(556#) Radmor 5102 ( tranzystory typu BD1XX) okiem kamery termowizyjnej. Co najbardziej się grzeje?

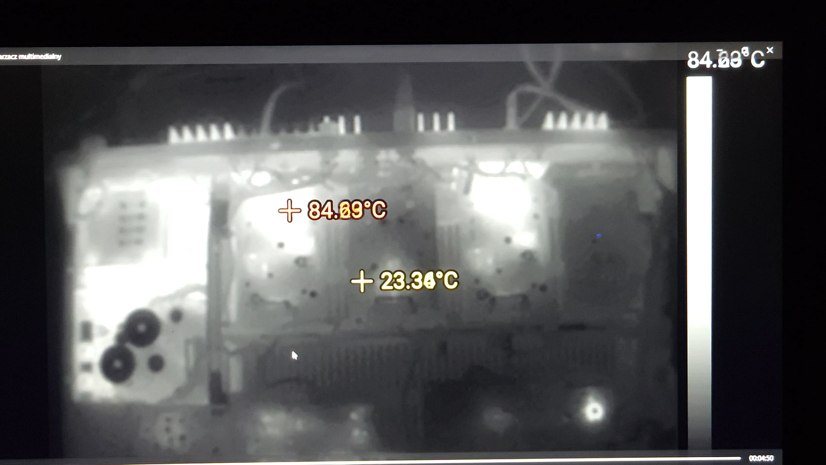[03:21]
Mi oczywiście głównie chodziło o to, czy na tranzystory te typu BD będzie konieczny radiator, albo raczej, czy na tranzystorach serii BD będzie konieczność umieszczenia radiatora.
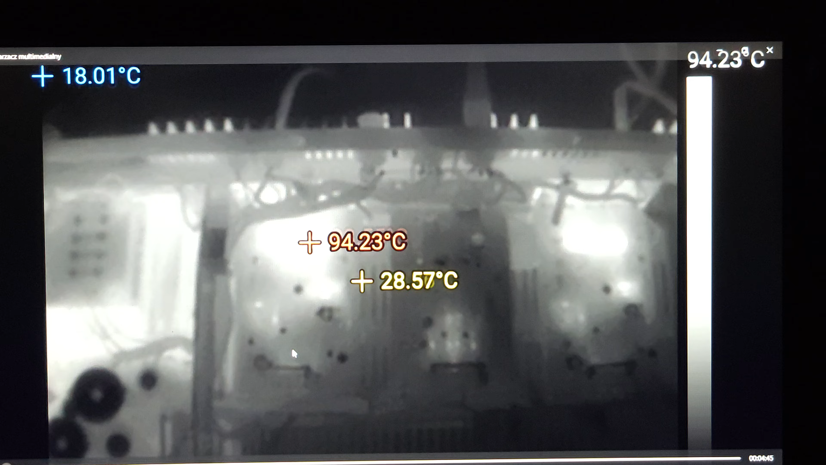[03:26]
On screen: max 94.23°C
Słuchajcie, Wy w tej chwili tutaj widzicie jedną wielką plamę białą.
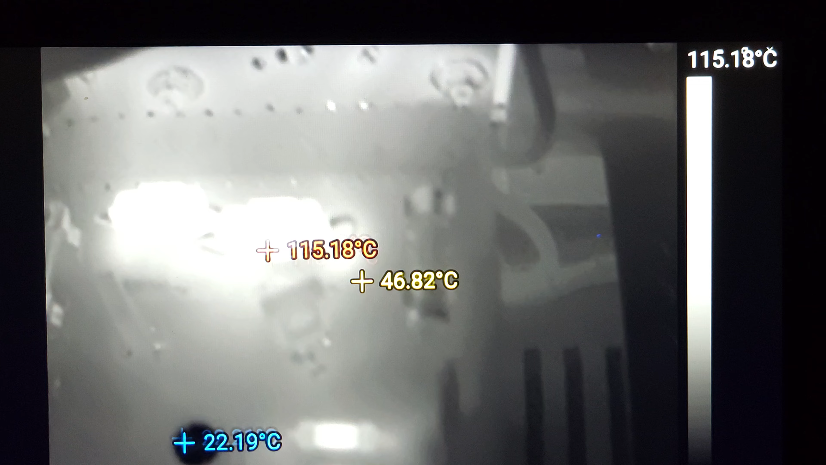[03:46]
On screen: max 115.18°C
Niestety, tak jak wspomniałem, jest jak jest. Wy to widzicie dużo gorzej niż ja.
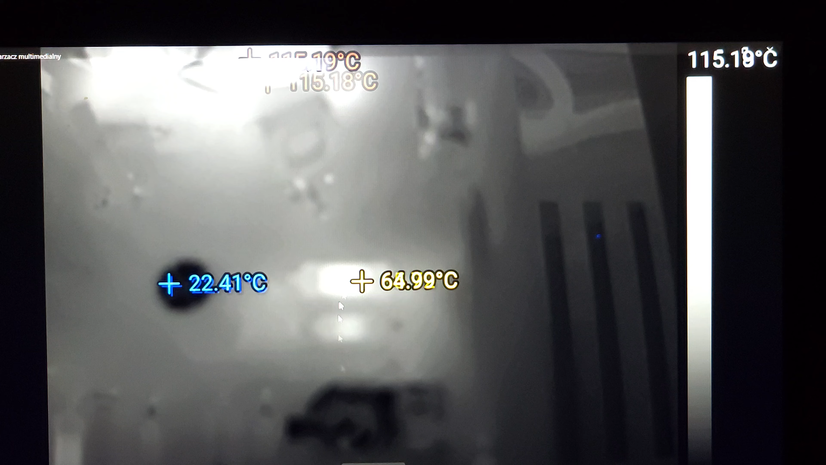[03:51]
Tu, gdybym poświęcił chwilę i pokręcił obiektywem, te elementy, które tutaj widzicie, byłyby bardzo ostre.
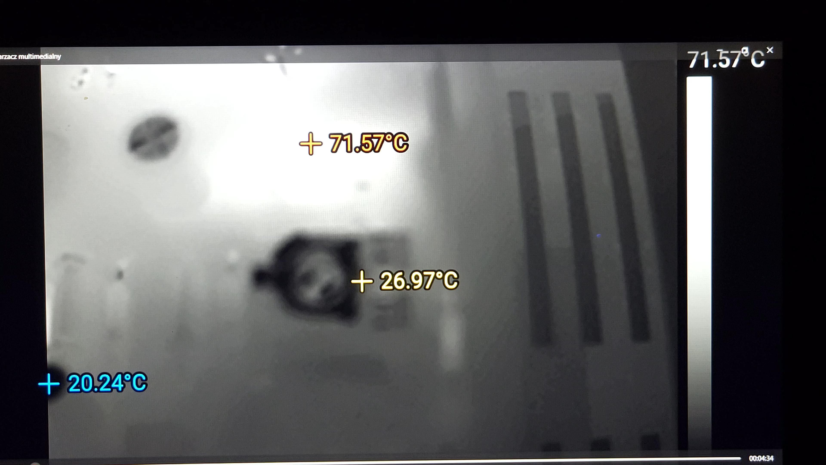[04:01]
On screen: max 71.57°C, min 20.24°C
Zupełnie dużo lepiej by to wyglądało. Jeszcze raz Was za to przepraszam.
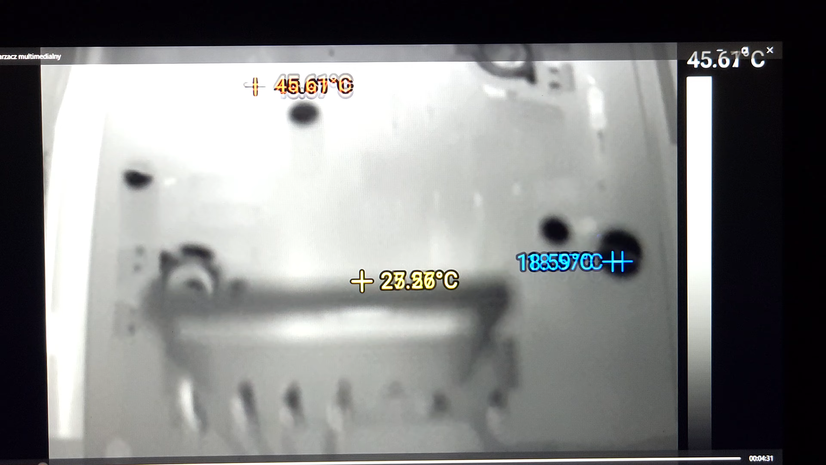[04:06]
Radmor już został skręcony. Nie chce mi się ponownie kręcić z tego materiału, ale zobaczcie, już w momencie, kiedy jestem nad płytką troszkę wyżej i powiedzmy jestem w zasięgu tego fokusa ręcznego,
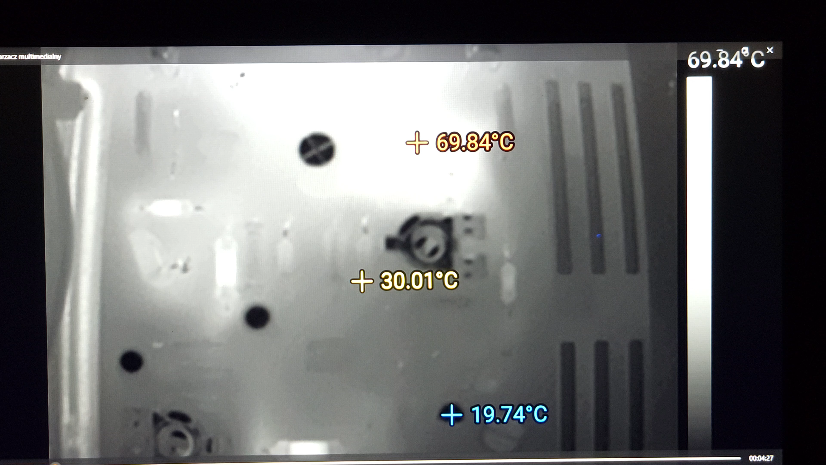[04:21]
tak go nazwijmy, to zaczyna to wyglądać bardzo przyzwoicie.
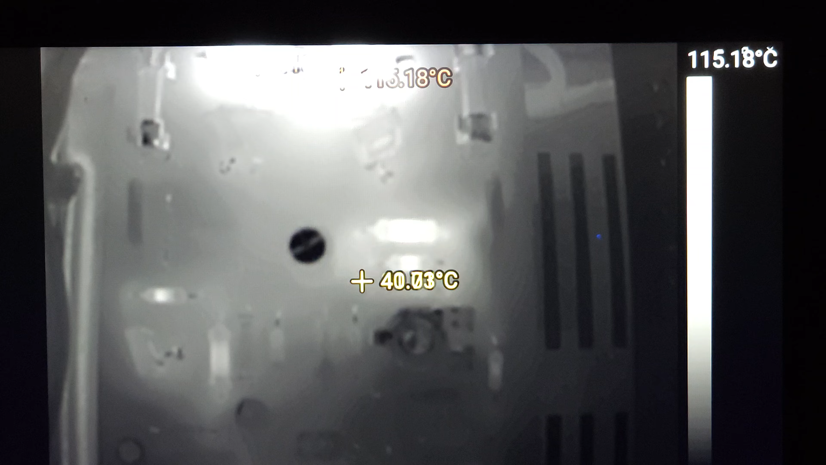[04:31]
Oczywiście też można by tutaj poprawić tą ostrość.
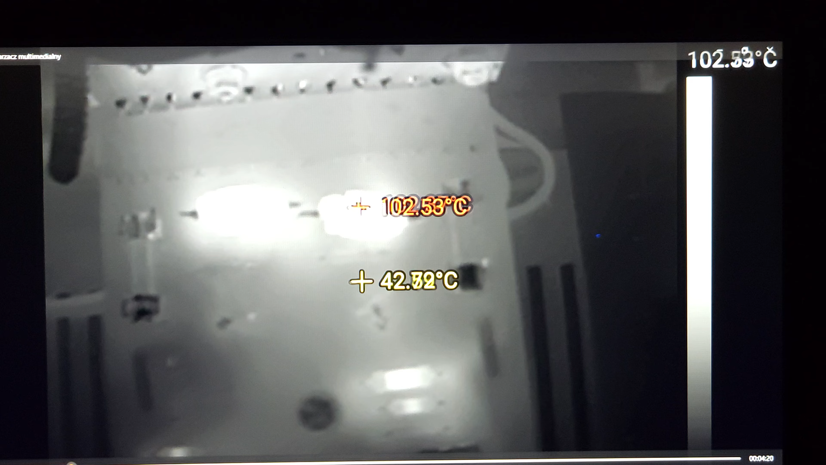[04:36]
No ale cóż, najważniejsza rzecz, czyli które elementy się najbardziej grzeją, będzie na tym materiale widoczna. Zatem na pewno widzimy, że tu jest jeden tranzystor, tu gdzieś był drugi i trzeci, tu jest drugi, jeszcze chyba tutaj gdzieś był jeden, albo niżej jest. No one tutaj nie wyróżniają się. Najcieplejszy są nasze cewki na rezystorach emiterowych, jak również te same rezystory też są trochę nagrzane.
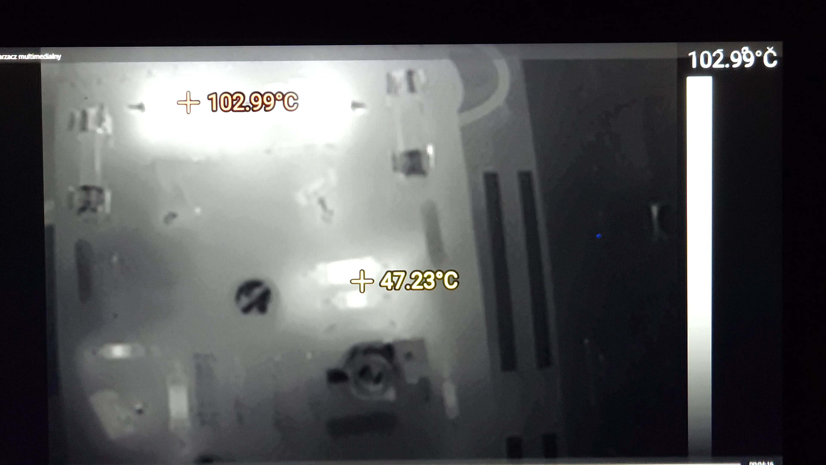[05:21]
On screen: max 102.99°C
Za chwilę będę się bawił różnymi kolorami, tak żeby to było może trochę lepiej widoczne.
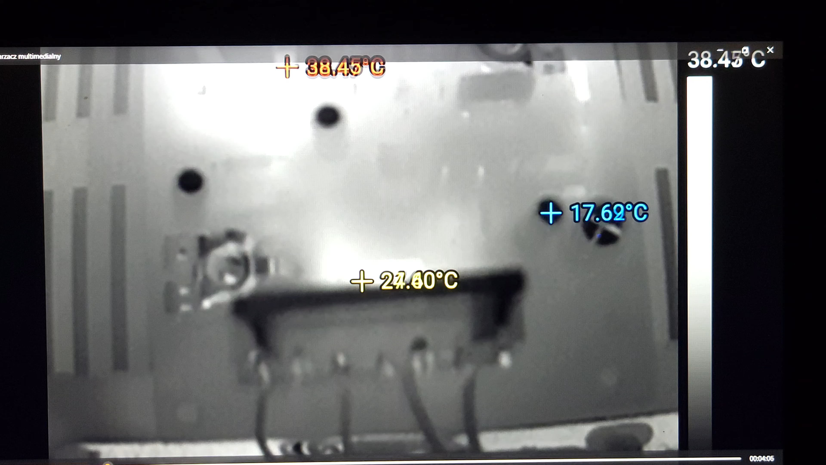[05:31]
Więc będziecie widzieć na ekranach rozbłyski.
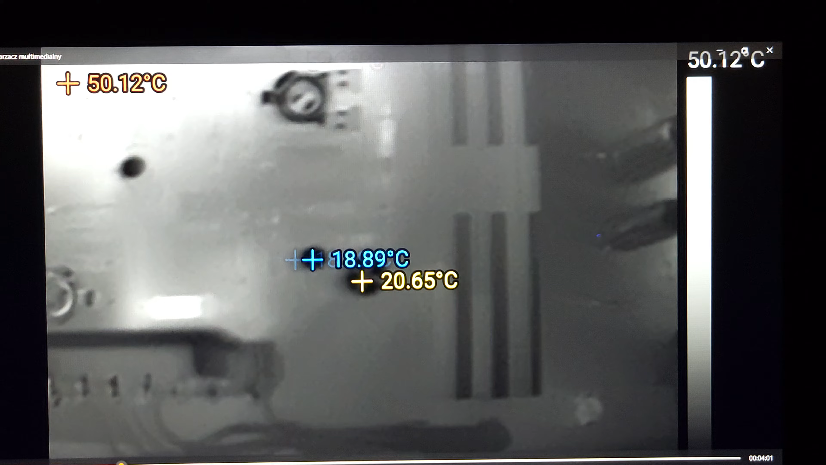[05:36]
On screen: max 50.12°C
Oczywiście aparat w tym telefonie, którym to kręcę,
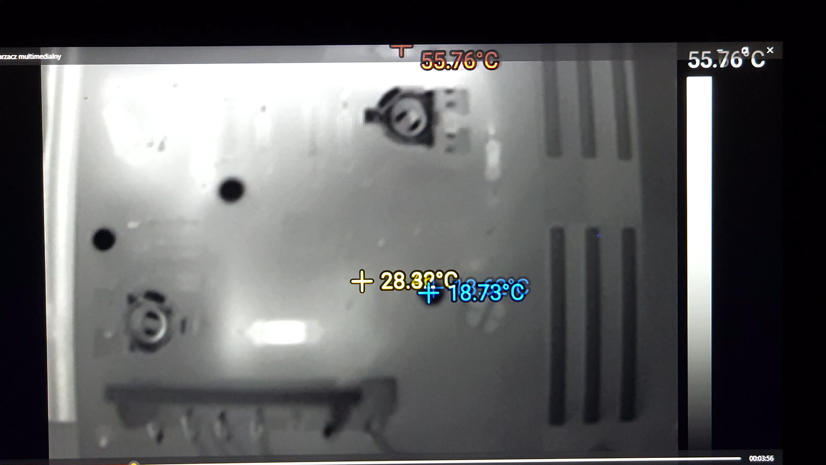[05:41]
On screen: max 55.76°C
no nie będzie sobie dobrze radził, więc będziecie widzieć dosyć dużo rozbłysków.
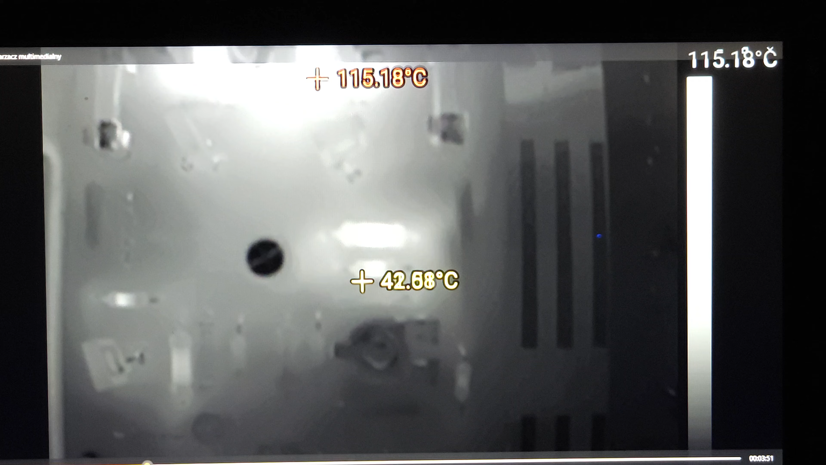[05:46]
On screen: max 115.18°C
Tutaj gdzieś najadę na ten tranzystor, który z tych serii BD najbardziej jest ciepły.
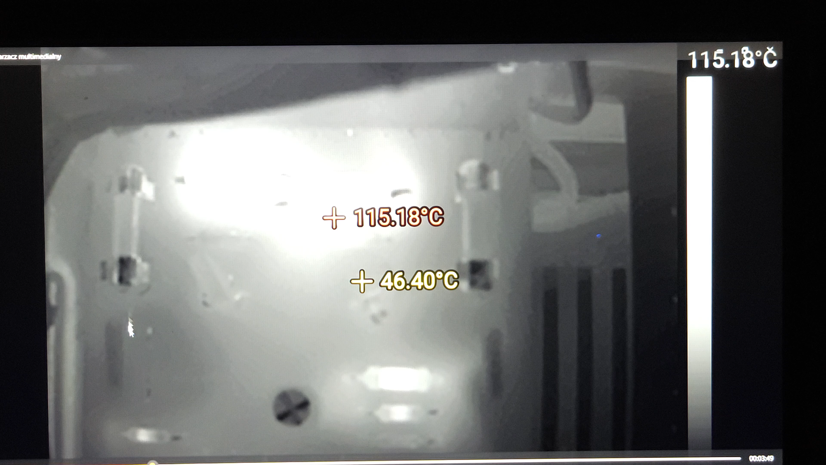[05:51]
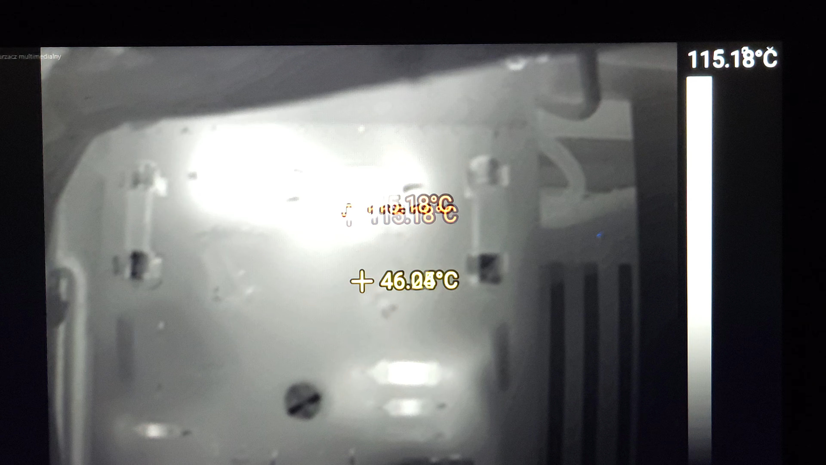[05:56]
On screen: scale top 115.18°C
Temperatura jego to jest maksymalnie około plus 46 stopni. No i zobaczcie, teraz jedziemy na...
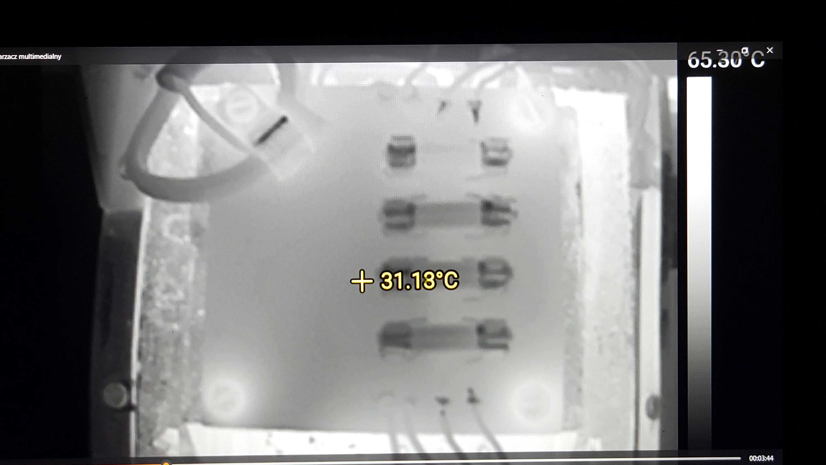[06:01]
On screen: spot 31.18°C
Wydawać by się mogło, że element, który wcale nie będzie się tak grzał,
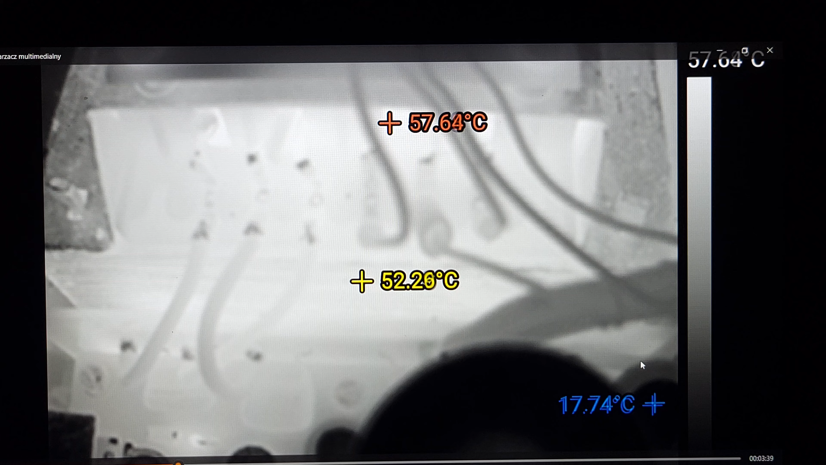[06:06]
On screen: max 57.64°C
no ale widzicie, jak wygląda temperatura transformatora. Jest on mega, mega ciepły.